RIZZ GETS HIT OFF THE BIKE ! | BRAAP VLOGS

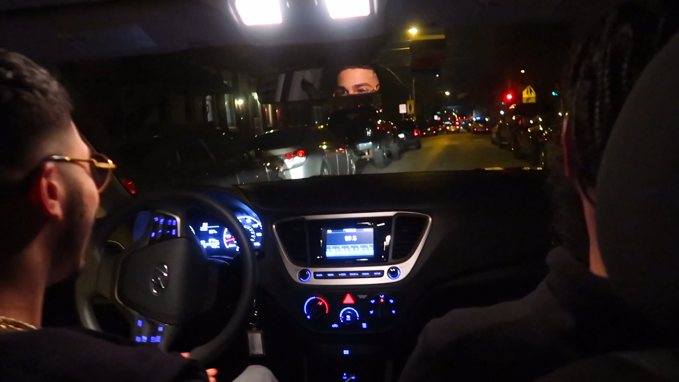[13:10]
Oh, this boy great. Oh, bro, you was so close to the other car.